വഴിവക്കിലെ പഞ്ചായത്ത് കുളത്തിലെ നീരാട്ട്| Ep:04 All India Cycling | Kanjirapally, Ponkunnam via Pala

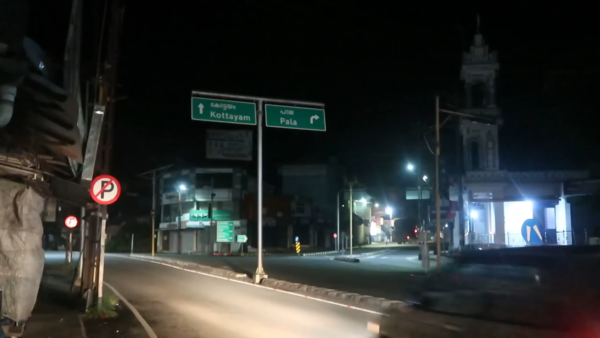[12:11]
ഇവിടുന്ന് കോട്ടയം പാല രണ്ട് റൂട്ടാണ്. സത്യം പറഞ്ഞാൽ കോട്ടയം വഴി പോകുന്നത് ഇച്ചിരി ചുറ്റാണ്. പാല വഴി കയറിയാൽ നേരെ എറണാകുളം. പാലയിൽ നിന്ന് ഇത്ര 60 കിലോമീറ്റർ കണ്ടുള്ളൂ. നാളെ